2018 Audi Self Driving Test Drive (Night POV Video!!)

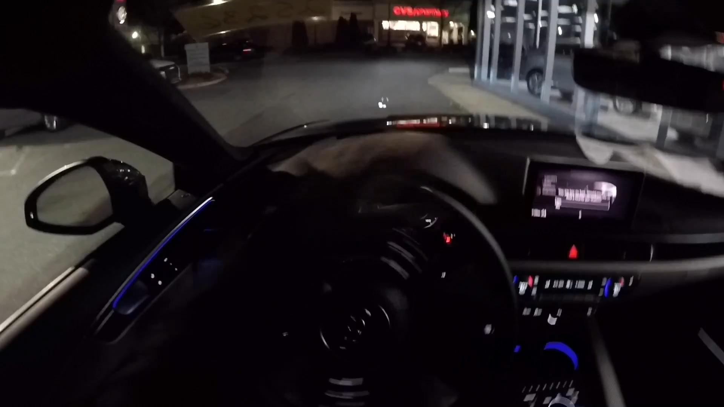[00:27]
The cruise control is set at 5 o'clock.
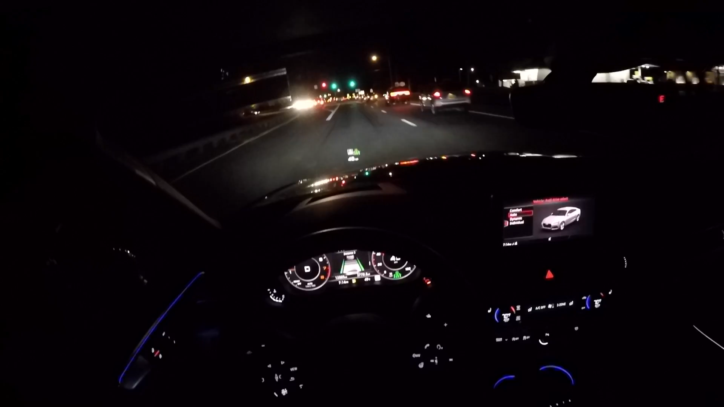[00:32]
And as you can see, it is actually starting to slow down as it reads traffic in front. And as you can see, we're kind of staying at a nice 45 mile an hour pace as we get closer to this truck. Again, lane keeping is on and off because we're through intersections. But basically, it's completely off the gas and off the brake. And we're pretty much just following this truck at this point. Now, if this truck turns here, we'll see what happens.